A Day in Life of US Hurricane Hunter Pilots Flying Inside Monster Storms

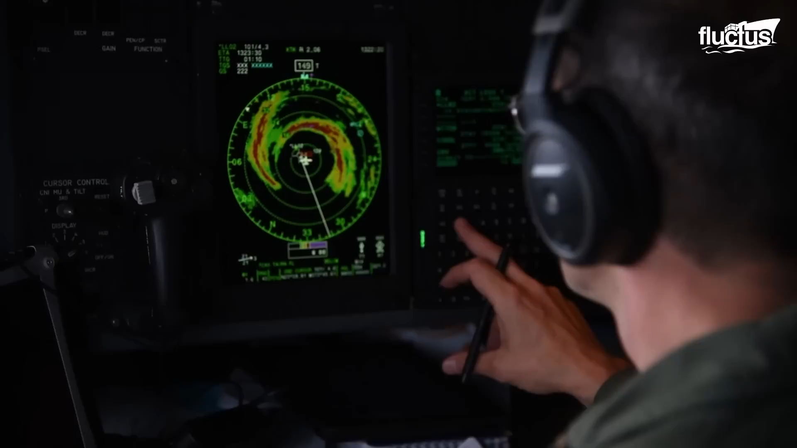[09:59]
The aerial reconnaissance weather officer uses an array of computerized weather equipment for data gathering and acts as a flight director.
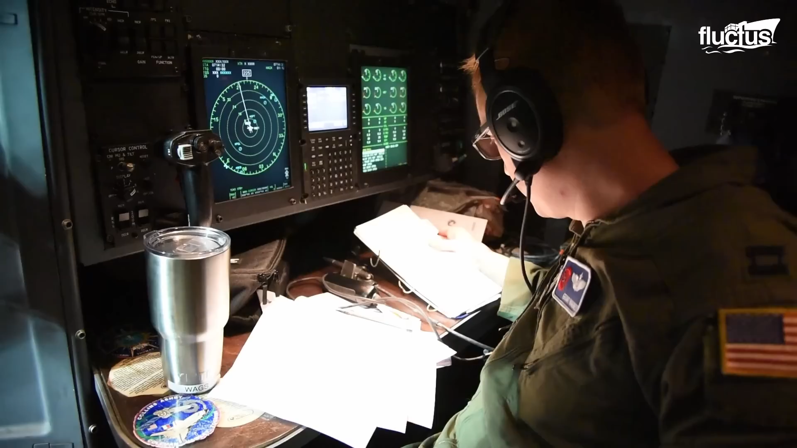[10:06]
He coordinates with the navigator to fine-tune the flight path for optimum data retrieval.